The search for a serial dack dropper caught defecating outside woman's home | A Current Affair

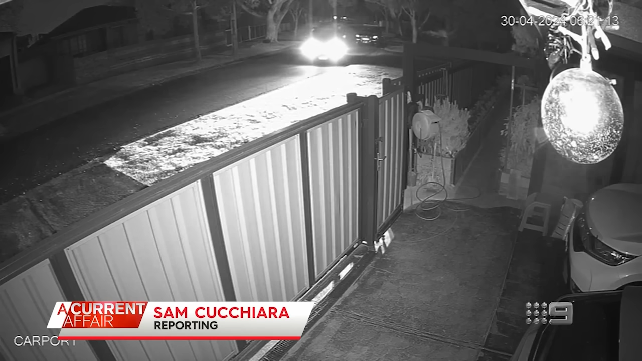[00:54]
Just after six in the morning, the man in this van is about to strike.
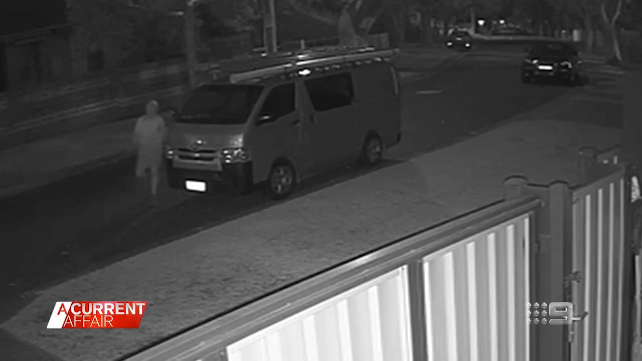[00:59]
He appears to be dressed like a tradie, jumping out and walking to the passenger door. He drops his dacks and does the dirty deed, even pulling out some wipes and leaving them behind.
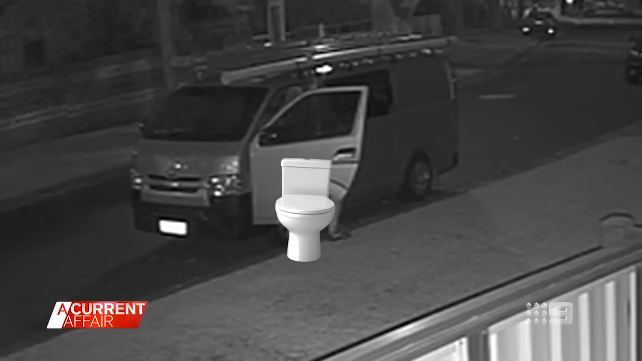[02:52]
It's not the first time someone's been caught in the act. Caught red-handed relieving himself behind a rubbish bin.